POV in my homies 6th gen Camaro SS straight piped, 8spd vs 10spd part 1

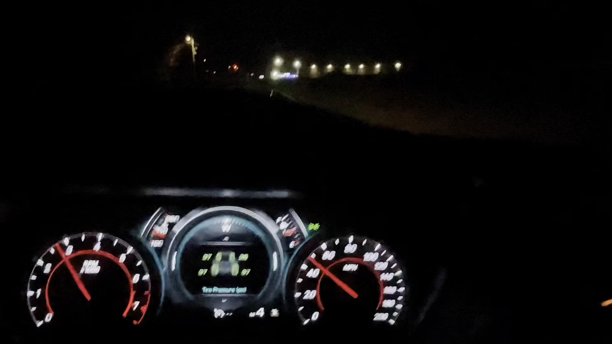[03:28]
I'mma drum a downshift. His does it too, but it's not as... Aggressive as mine on the downshift.
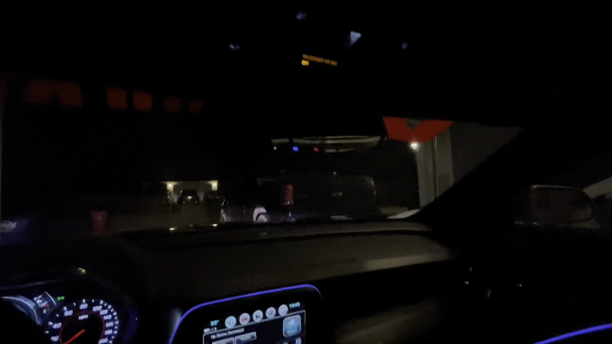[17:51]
all right so my my rearview mirror as y'all can see this is a regular it's a actual